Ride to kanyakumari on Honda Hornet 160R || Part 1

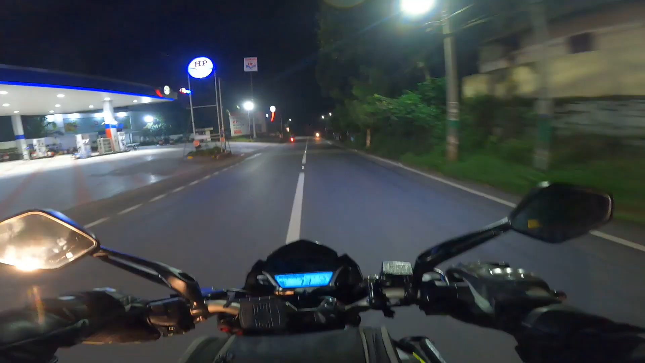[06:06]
If you are active in the street, you can see a lot of traffic. That's the way we are.
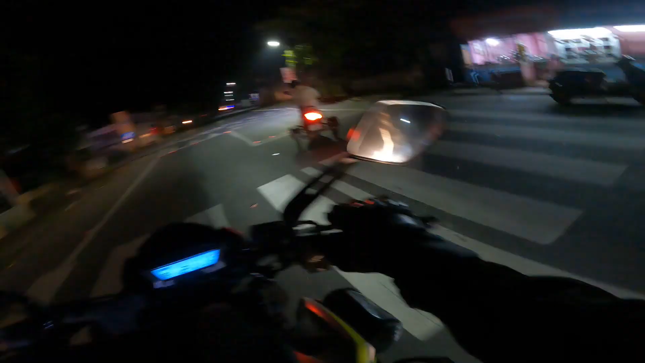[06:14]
We are on the border. We are on the border. There is actually a lot of traffic. We are on the border. We are on the road again. Here is the road. We are on the E-pass. They are still in the streets They are checking the streets They
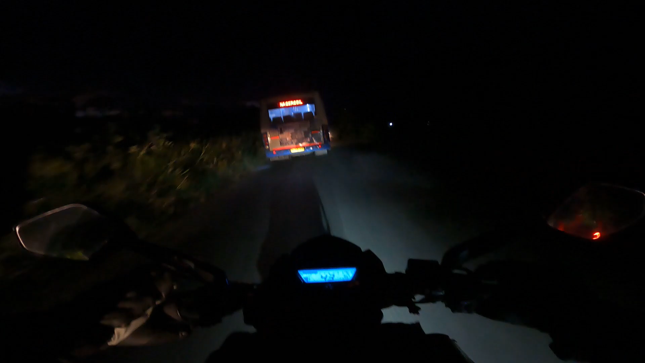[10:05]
Our average speed is 60km per hour We've got 65km We've got 30-40km There's a lot of people coming here. There's a tourist bus on the Thaminath. They have a tour bus on the bus. This is a place where you can record the bus. Hey, they are from that side. Front side.